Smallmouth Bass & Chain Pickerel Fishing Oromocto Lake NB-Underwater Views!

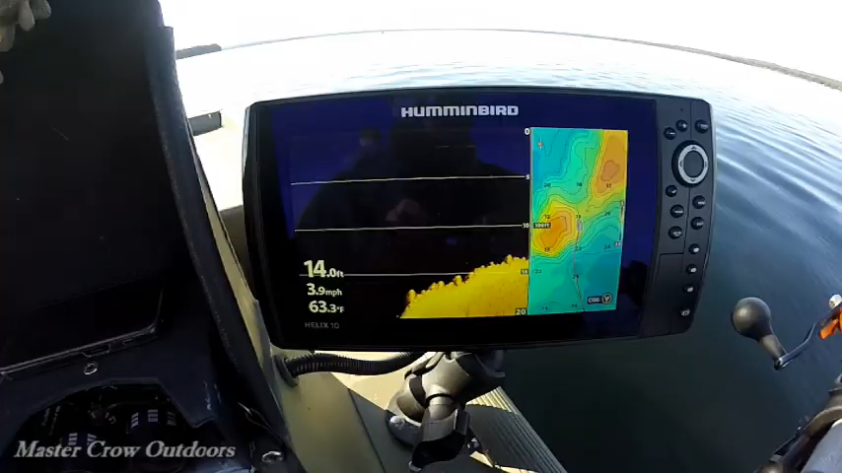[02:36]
On screen: depth 14.0 ft, water 63.3°F, speed 3.9 mph
We're going from about 24 feet to right around 6.